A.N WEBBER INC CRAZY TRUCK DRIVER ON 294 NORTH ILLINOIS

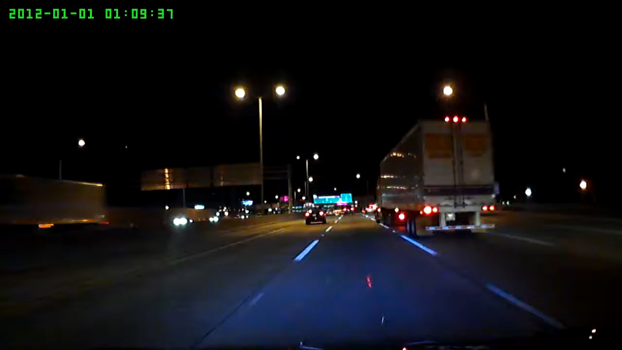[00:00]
F**king mother f**ker. Look at this, look at this. Look at this.